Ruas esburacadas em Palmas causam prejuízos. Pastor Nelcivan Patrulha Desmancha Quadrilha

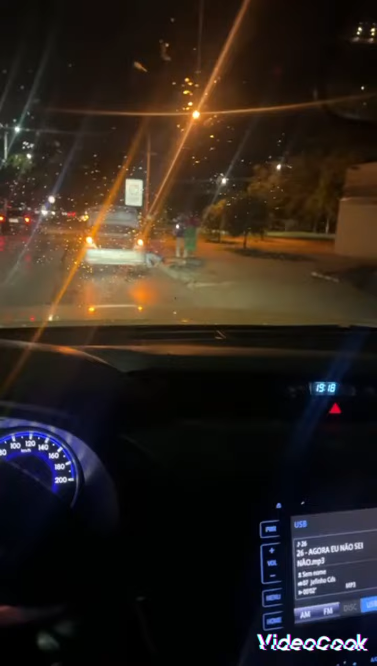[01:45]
aqui o buraco do satanás aqui ó, ó o buraco, essa avenida tá problema, tá problema,